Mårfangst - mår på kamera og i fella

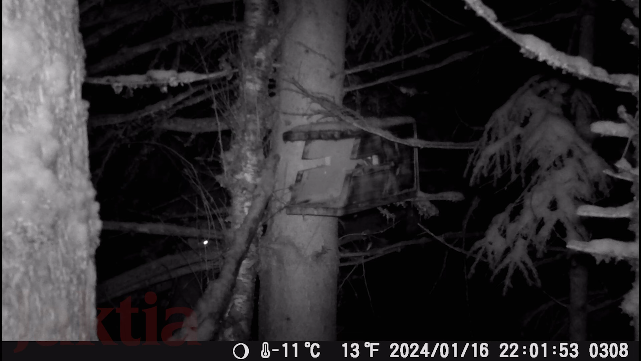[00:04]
Vi er godt i gang med sesongen, og etter at Vildkamera fanget opp besøk i en av kastene mine, så var det bare å komme seg ut med en felle. Etter at jeg kom til kassa for å spenne opp den ene fella, innser jeg at den kanskje ikke holder kravene. Jeg hadde slurvånden jeg hangen opp, så den er i grenseland på to metersregelen. Det er ikke mye annet å gjøre da enn å fore mer, gå hjem, hente verktøy for å få heve den litt. Det går fint. Morgen har vært innom flere ganger, og den kommer igjen selv om jeg ikke har fått satt ut fella denne kvelden uansett.